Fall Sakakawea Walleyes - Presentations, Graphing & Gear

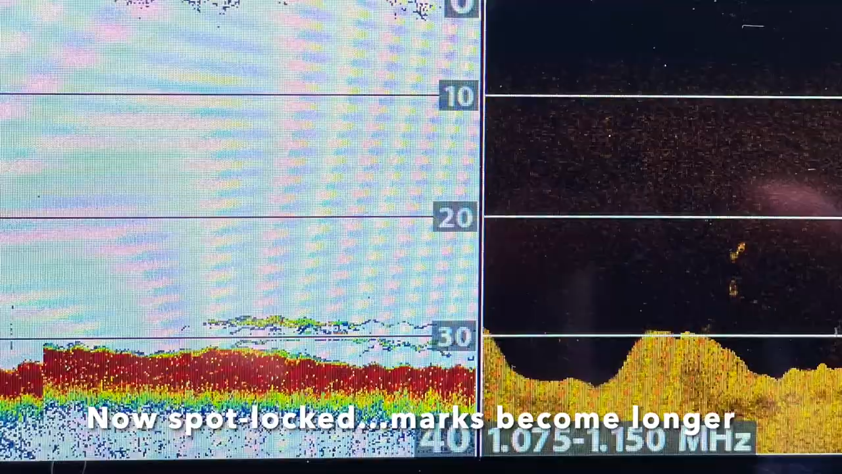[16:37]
That was not what I was hoping for. That's a baby white bass.
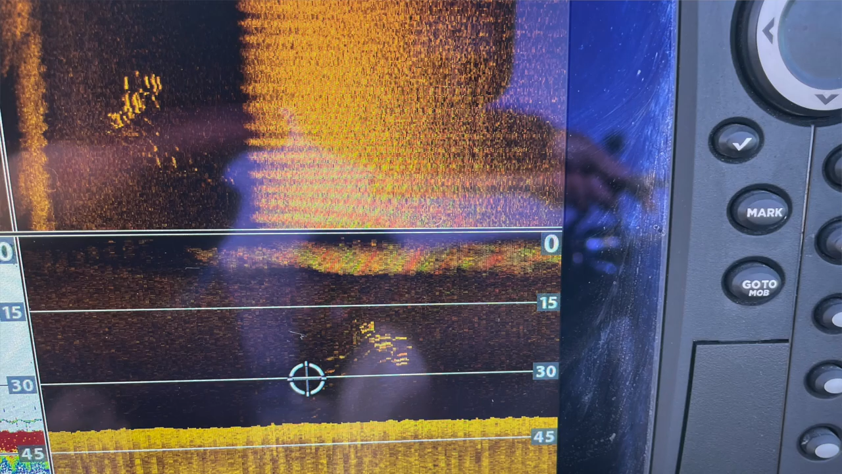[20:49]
If I don't get a bite on this cast, though, I'm probably gonna be gone.
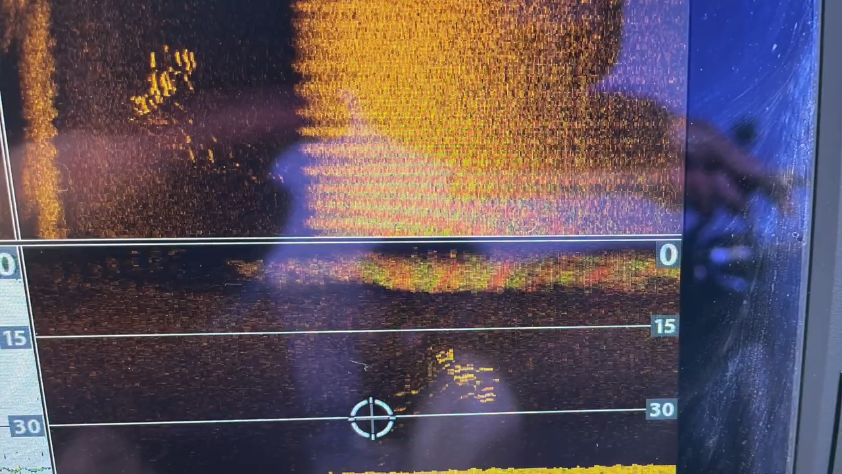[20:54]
And I can see that bait both on the down imaging and side imaging, which is pretty neat. That's always a cool little thing.